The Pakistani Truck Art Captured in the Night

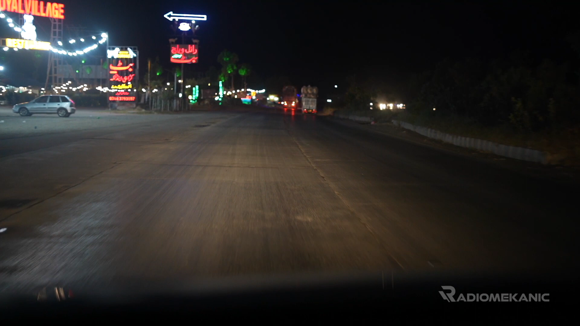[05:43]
that I can find a nice spot where we can just stop and make some videos. There's a nice place, there's some village restaurant at night. So right now it's 12.37 in Pakistan and it's late night and I am on the road again with my crew looking for a spot from where we can catch some nice trucks. Even in the car I thought I'll just get a glimpse
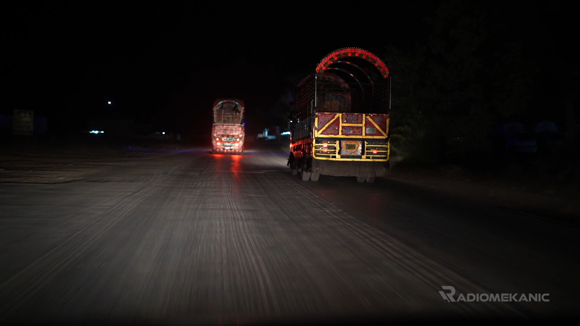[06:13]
of some trucks so that I can make a video but right now I think there is no luck so far but hopefully I am here. I'll be here till 4 or 5 in the morning till the sunrise.
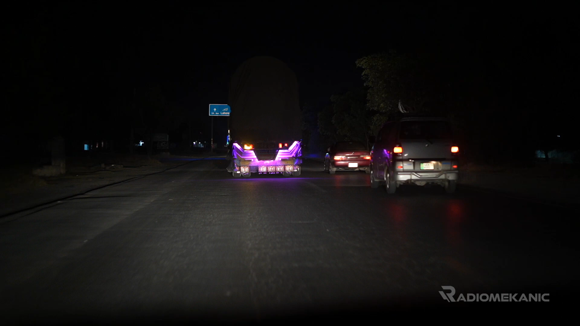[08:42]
It's 1.30 in the night and so far I've been very unlucky.
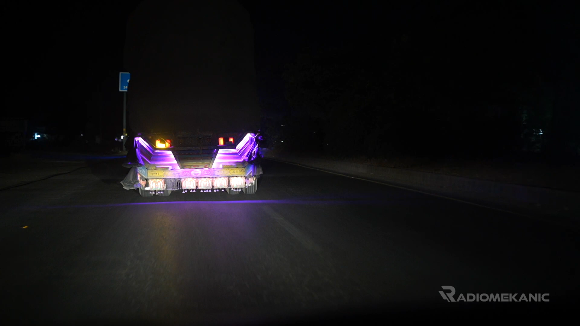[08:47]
I've been able to spot just I think one or two trucks but not with such a great art.
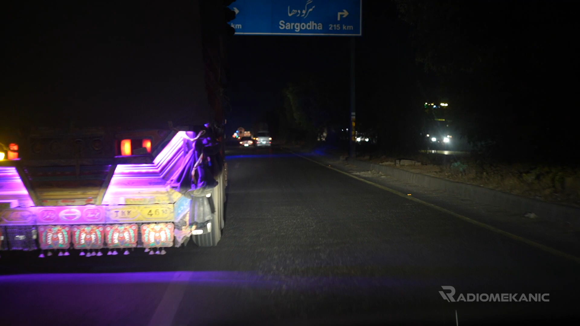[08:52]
So now I am again moving my spot as the previous spot was very dark.
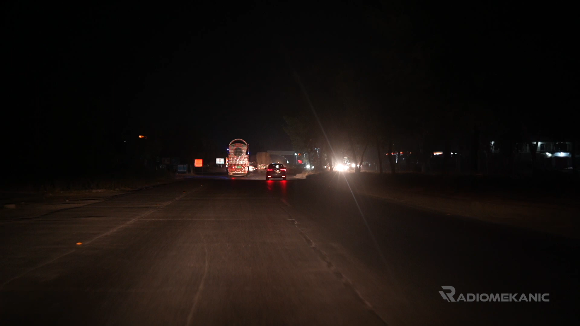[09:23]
some nice view of few trucks so that I can conclude the video. Otherwise, there will be no use of posting this video on the YouTube if I don't find some good trucks.
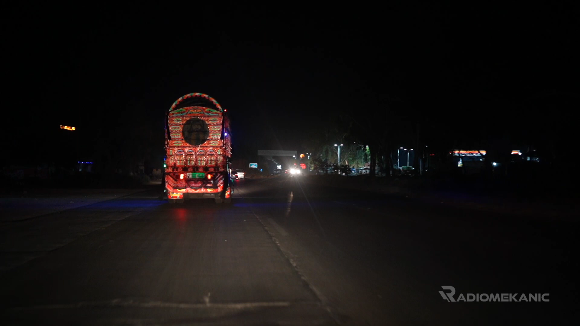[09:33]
So this is the one, it doesn't have so much lights on it but the reflector tapes are there and due to which you can see some nice art over there on this truck with the Pakistani flag at the back.